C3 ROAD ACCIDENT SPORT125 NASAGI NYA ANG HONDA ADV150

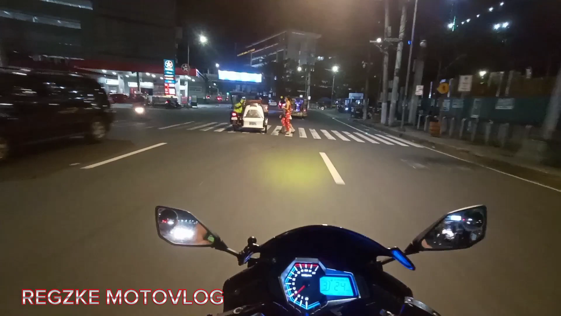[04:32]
Malapit na tayo sa pag-lumente. Ito yung tiny hospital. Hindi naman daanan, dati talaga dito, hindi talaga madanan. Pero po ng nabintur.